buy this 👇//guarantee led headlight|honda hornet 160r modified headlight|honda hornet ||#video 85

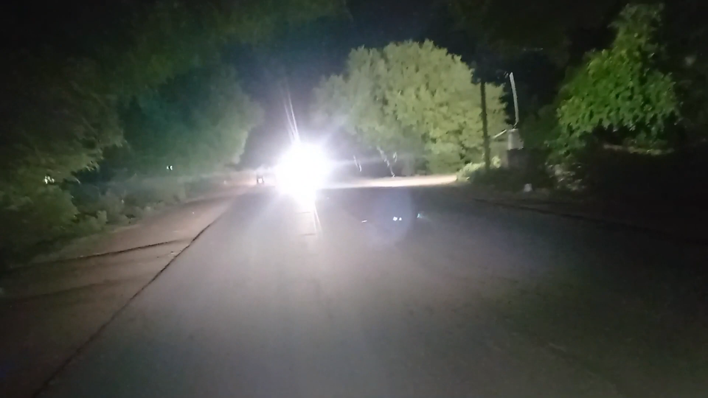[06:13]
आप लोग को अब इस पर बीए एक स्ट्रीट लाइट भी नहीं मिलेगे आपको और ली वेहिकल्स के लाइट से आएगे इस रोड पे आपको दिखाने के लिए यह तेर हता वलके इतनी दूर लेक्याओं है इस पे तो मेरे खाल से प्लारिटी दिखती नहीं होलके बुलर ह
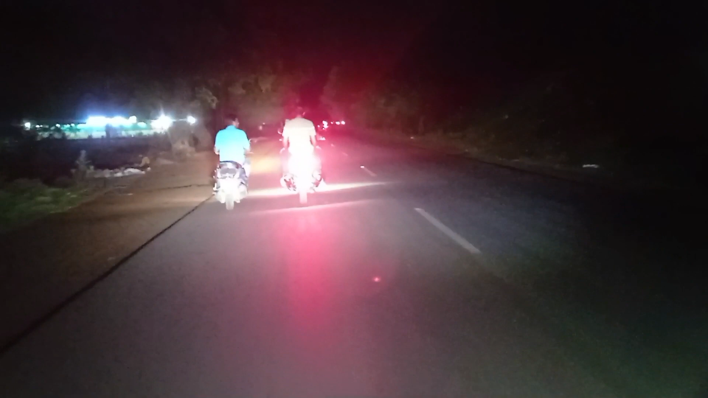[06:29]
अब क्लारिटी दिख स्री होगी दो गाड़य आप जा रहे हैं दो गाड़य के वेहिकल्स
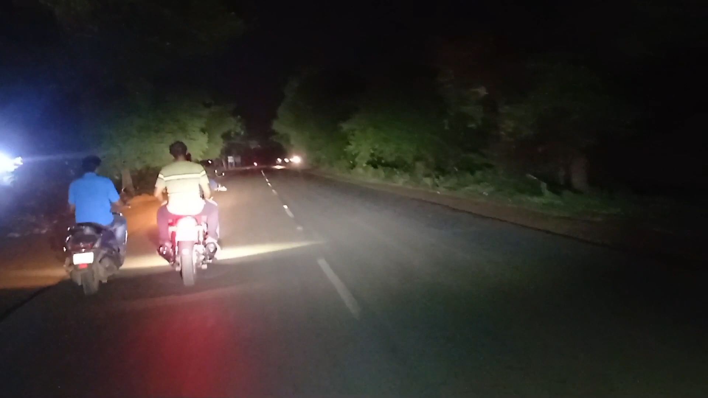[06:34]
है हमारी गाली कि वेकल्स बहुत ज्याद अहां बुल लेक्षामें टोटल लाइटिंग कवर कर रहे हैं कि इसकी लाइटिंग एंग करेंगें कि ना